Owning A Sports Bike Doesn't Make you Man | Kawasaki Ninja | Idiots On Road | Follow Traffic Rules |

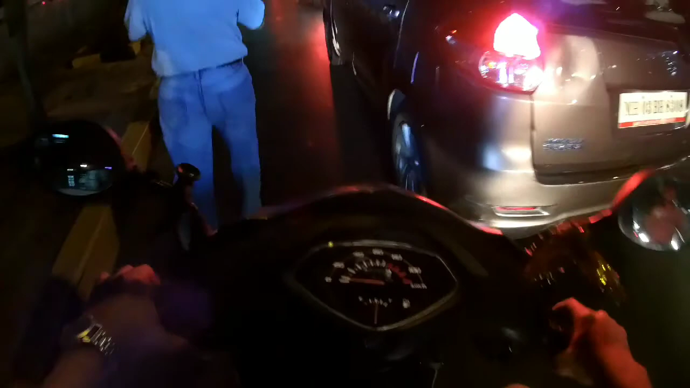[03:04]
Hey bro, you have a footpath bro for walking, man. Go walk on a footpath. Rule breaker bro.